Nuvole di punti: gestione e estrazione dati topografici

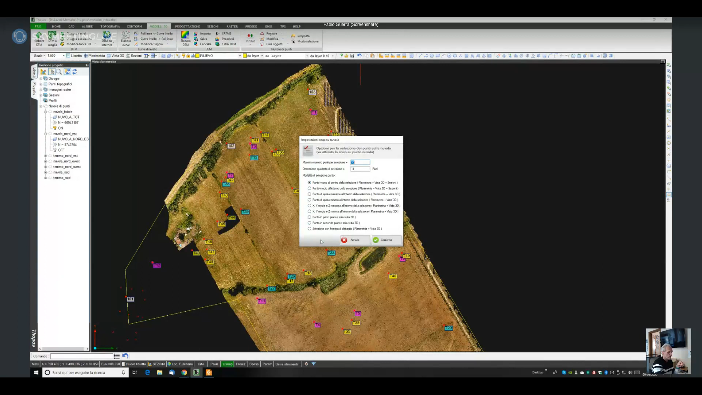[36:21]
configurare lo snap su punto nuvola in particolare l'ultimo selezione con finestra di dettaglio mi dà la possibilità di andare faccio un esempio andiamo qua per dire
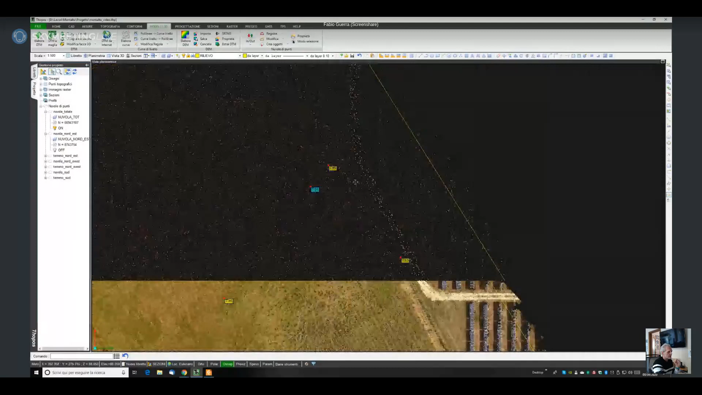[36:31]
qua sul t 14 vedete che c'è un target no
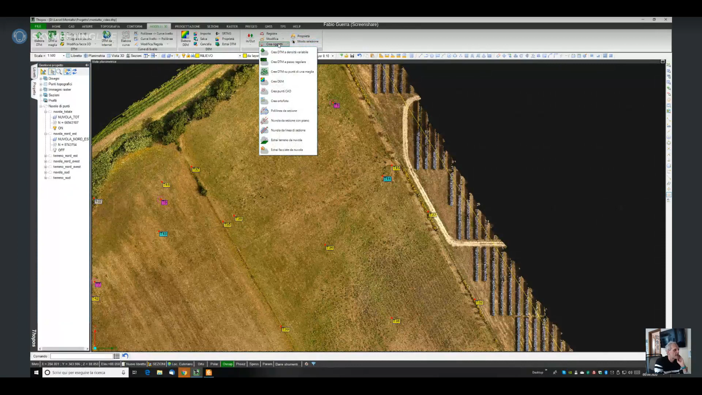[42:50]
diciamo la gestione del dato topografico tra virgolette tradizionale per per la creazione dei dei modelli 3d da nuvola di punti tutti i comandi si trovano all'interno del menu che vediamo qua menu crea oggetti allora nel caso di nuvole come questa qua nella quale sì e ci sono alcune zone nella quale che vediamo benissimo qua ci sono delle zone nelle quali tipo
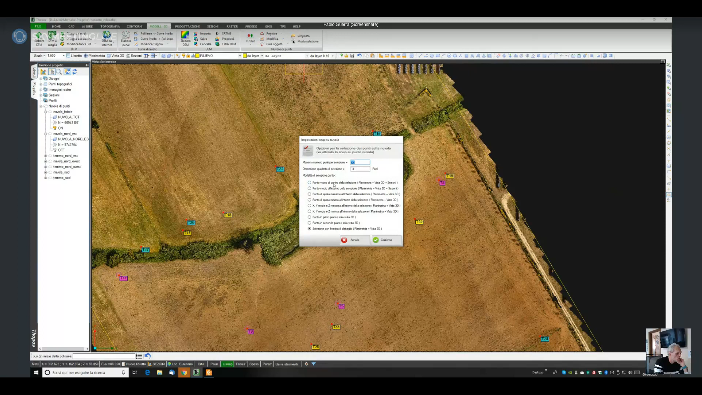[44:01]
vicino non più con la finestra del dettaglio in questo caso il programma va a prendermi il punto nel tracciamento della polilinea
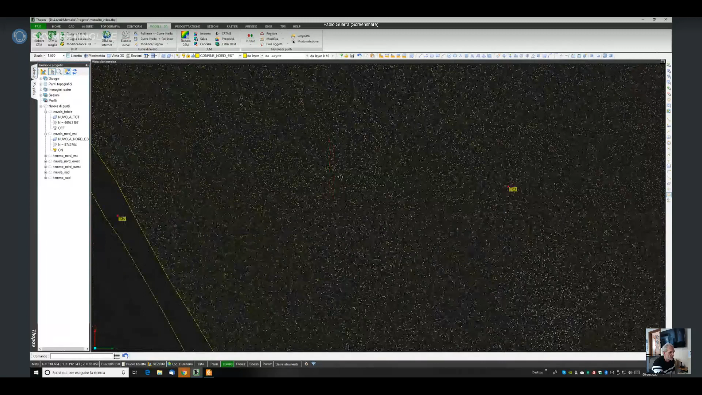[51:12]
utile utilizzare auspicabile utilizzare delle funzioni di estrazione automatica del terreno topos a utilizza anche lui ha una funzione di questo tipo e si trova qua crea oggetti e estrai terreno da nuvola io utilizzando questo comando compare questa finestra nella quale vado prima a selezionarmi la nuvola sul quale devo lavorare in questo caso nuvola
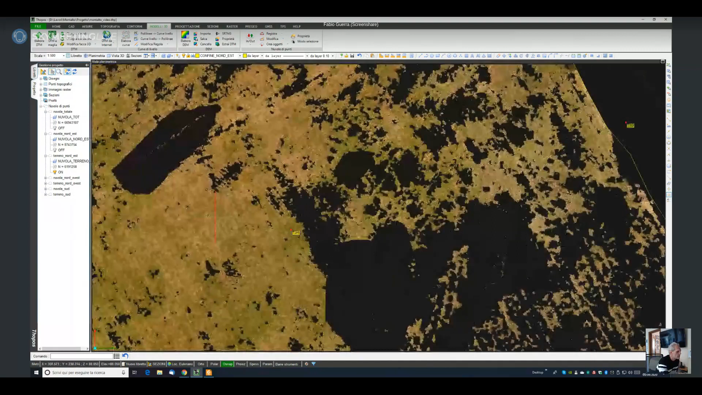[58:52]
eccetera se io con il cad utilizzo vado ad inserire una polilinea aperta che va ad indicarmi quella che è la famosa discontinuità
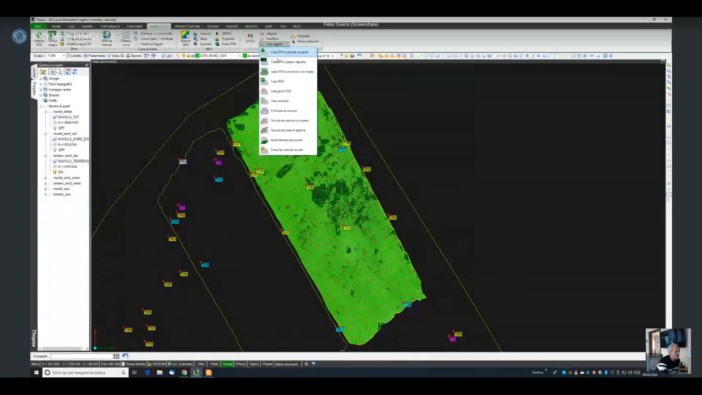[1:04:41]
un dtm su punti ad una maglia allora faccio faccio un esempio questo qua magari se riusciamo a farlo al volo allora o questa nuvola qua e supponiamo che adesso devo creare un modello 3d vediamo se c'è un layer libero tutti i layer occupati vabbè maglia
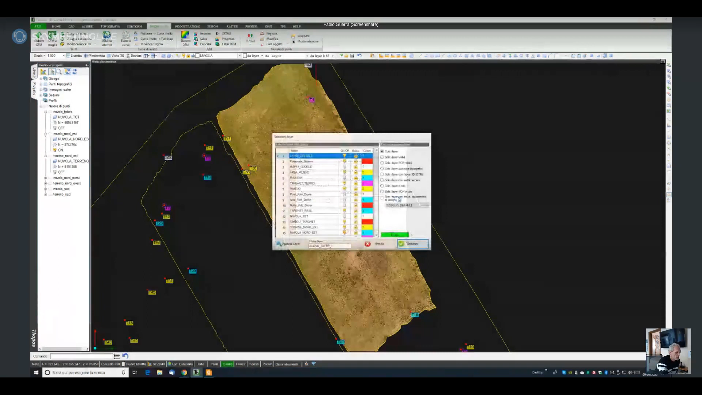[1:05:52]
minima posso scegliere anche il punto di quota massimo quota media quindi all'interno di questa maglia di 4 metri il programma va a prendermi un punto di quota minima e questo utilizza per fare modello 3d lo facciamo al volo adesso questi questi calcoli qua insomma che sono abbastanza veloci posso permettermi anche di farli di farli in questo modo il programma qua ha creato un
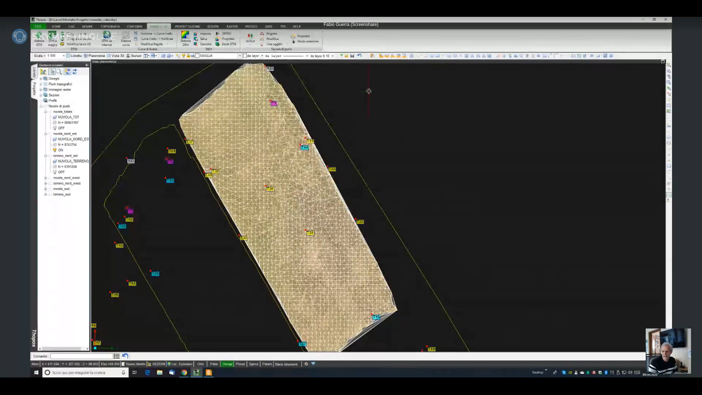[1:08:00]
in ambito topografico però la possibilità di utilizzare anche programma per estrarre nuvole di punti derivanti da per così dire rilievi di edifici eccetera allora in quel caso esistono funzioni specifiche per poter estrarre facciate per poter estrarre sezioni e così via insomma ci sono di video su youtube specifici sull'argomento sì ultima cosa ultima cosa che non che non ho fatto vedere prima per quanto concerne le nuvole di punti si possi possono ci posso agire sulla proprietà delle nuvole quindi andando qua
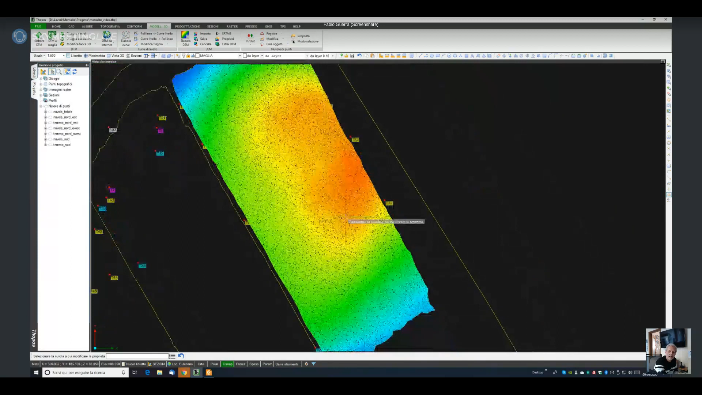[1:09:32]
e le parti basse base al colorazione della nuvola di punti diciamo queste diverse colorazioni mi consentono magari di mettere in evidenza quei particolari della nuvola che solamente i colori reggb non sono visibili che ne so se andiamo qua cos'è questa che
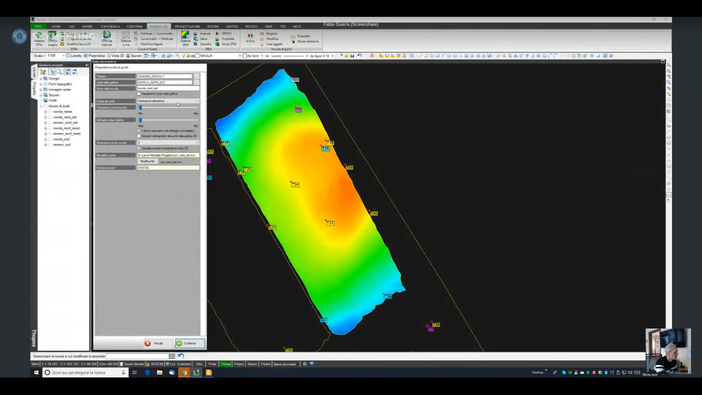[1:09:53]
ne so andiamo su mappa delle saturazioni un esempio magari metti in evidenza
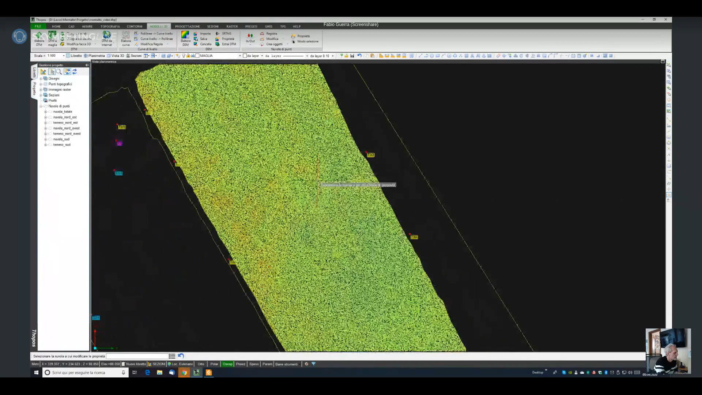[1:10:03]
di particolari tipo vegetazione eccetera che occhio nudo non sono coloro con l'rgb non sono visibili per cui non non in questa fase ma queste funzioni sono anche visibili andiamo qua su modifica edita punti della nuvola andiamo terreno nord est ecco qua
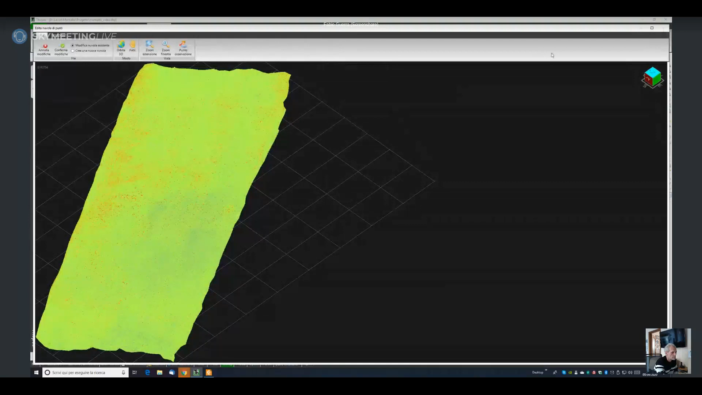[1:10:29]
diciamo queste funzionalità si trovano anche nei menu di
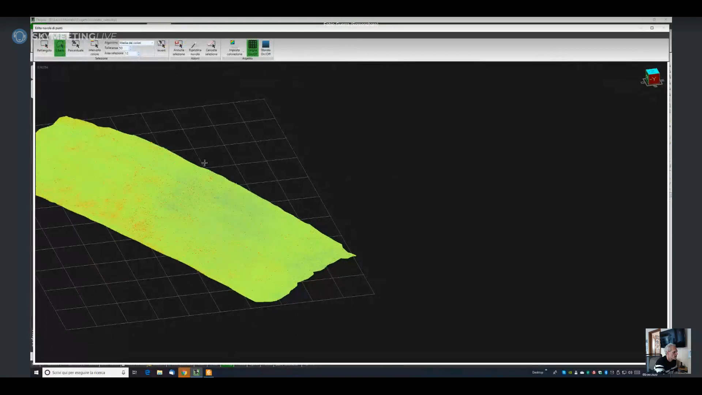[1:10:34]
selezione anzi qua sono molto più semplici da da selezionare tonalità di rosso tonalità di blu e così
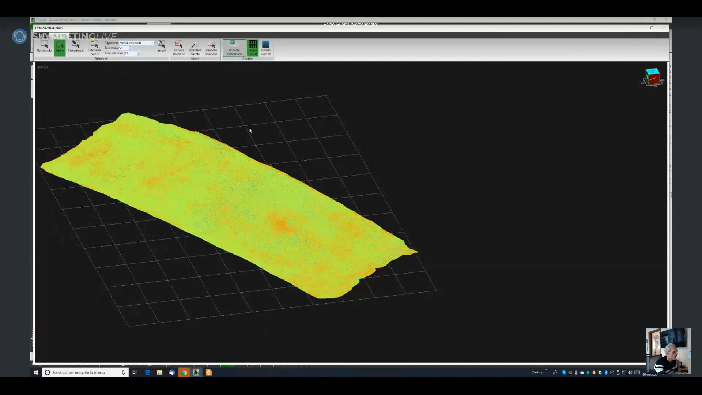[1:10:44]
via queste mettono in evidenza dei particolari della nuvola che magari con solo il colore col colore reggb non sono visibili quindi i vari ti permettono di selezionare in maniera più semplice determinate determinate zone di vegetazione di terreno che magari con solo colore reggb non riesco bene a individuare per cui anche anche questo aspetto
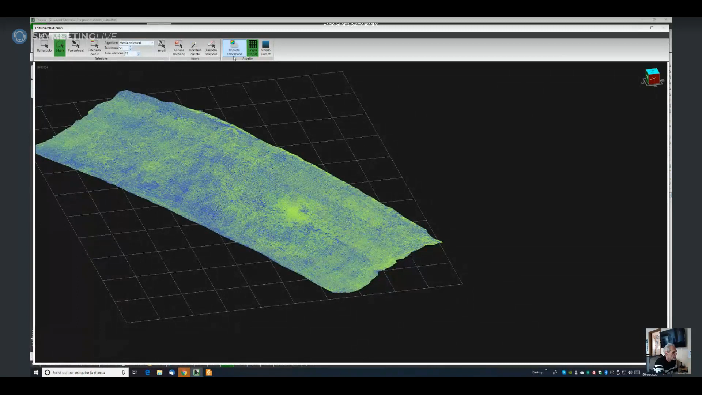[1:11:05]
della della per così dire delle varie colorazioni mi dà la possibilità appunto di agire scusatemi sulla sulla selezione della nuvola meglio sulla selezione di
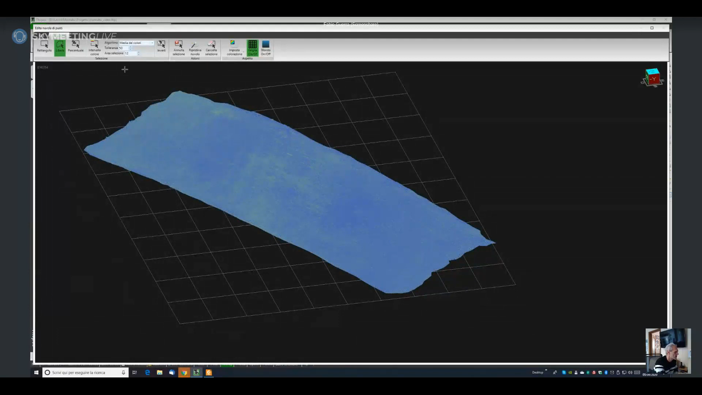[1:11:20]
punti per poi le operazioni di pulizia come abbiamo visto insomma per cui altra altra funzione questa qua che volevo farvi vedere quindi i colori e così rimettiamo